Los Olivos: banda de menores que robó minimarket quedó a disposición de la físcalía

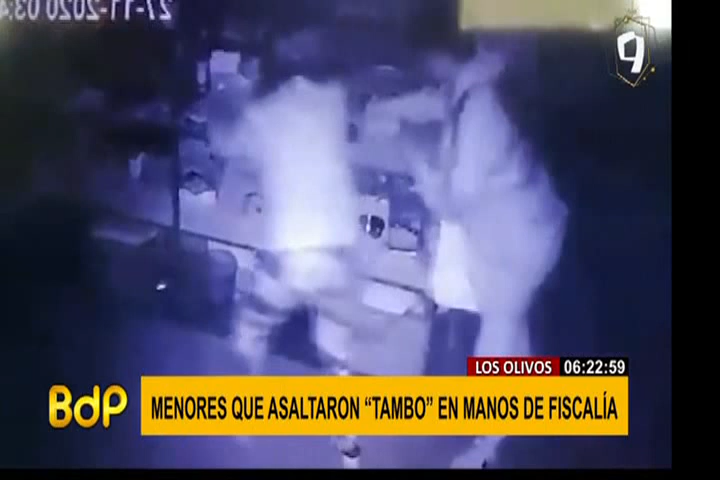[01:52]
Uno de ellos ocurrió a inicios de este mes en un local de la pastelería Pieros, ubicada en Comas. Vean que la forma de actuar es muy parecida,
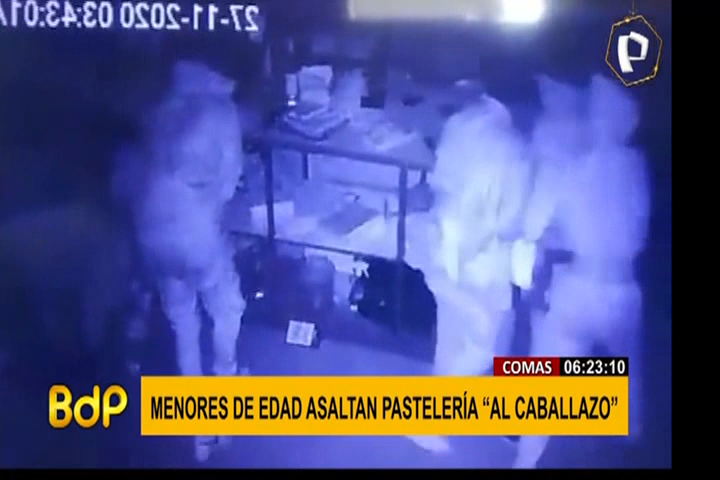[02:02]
ingresa un grupo numeroso y roban empujándose, lo que vulgarmente se conoce como al caballazo.
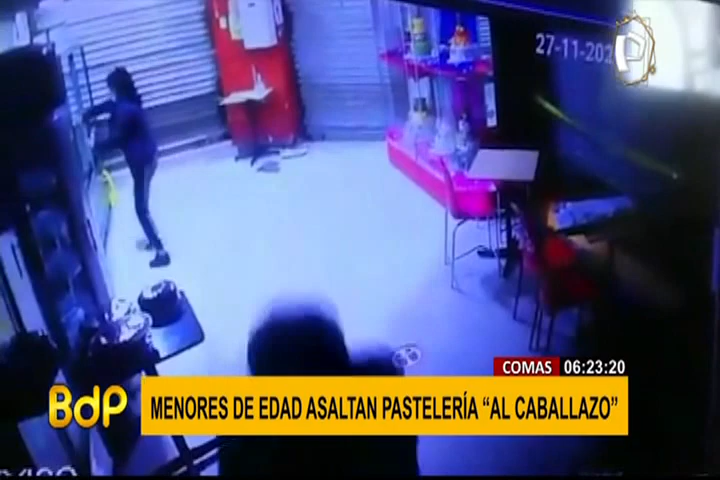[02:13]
Rebuscan cada uno de los ambientes y se llevan dinero en efectivo, parlantes y hasta los pasteles que se iban a vender al día siguiente.
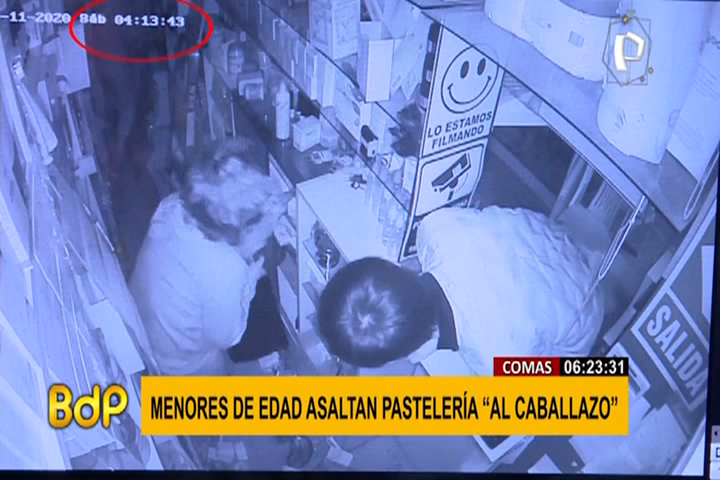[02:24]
Otro es el robo a una botica el pasado 28 de noviembre. En aquella oportunidad, tres menores se llevaron 3.500 soles en productos farmacéuticos.